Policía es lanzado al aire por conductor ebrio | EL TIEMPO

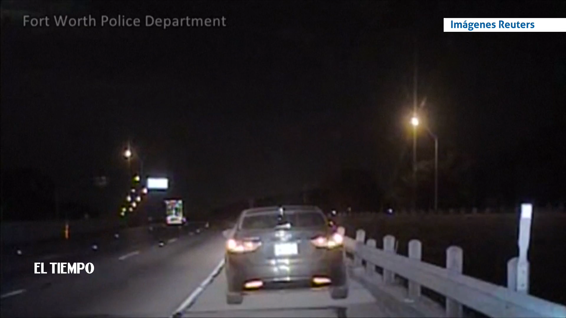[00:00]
Tom 328, traffic. Go ahead, Jeff. Let's see, it's a paper tag.